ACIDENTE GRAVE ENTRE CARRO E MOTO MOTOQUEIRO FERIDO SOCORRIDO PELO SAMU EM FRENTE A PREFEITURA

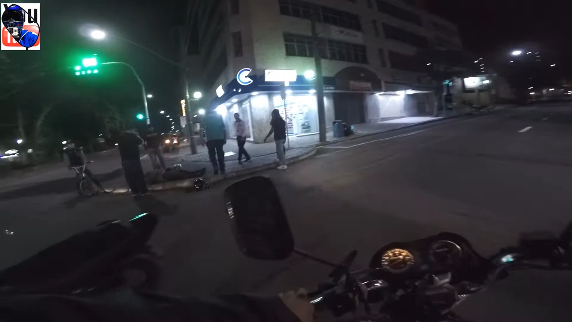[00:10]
Vamos ver o que tá pegando aí.
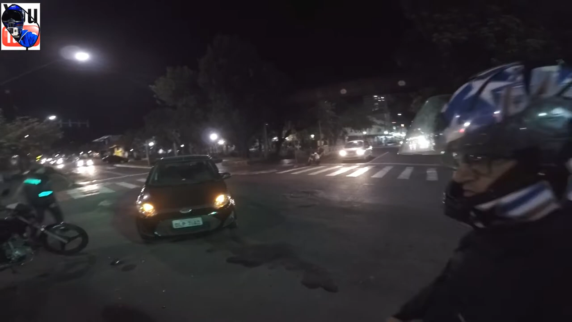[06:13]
Ele ia seguir direto, o cara entrou. Deve ter sido isso, né? Ah, foi isso mesmo.
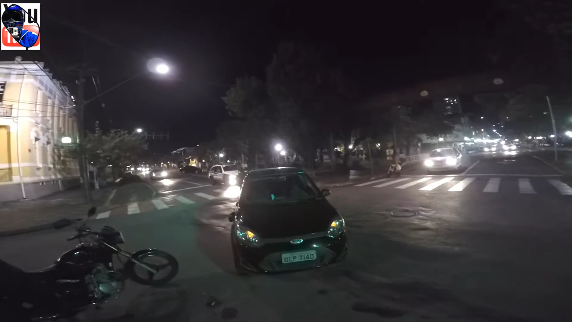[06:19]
Ah, viatura da polícia. Acidente com vítima.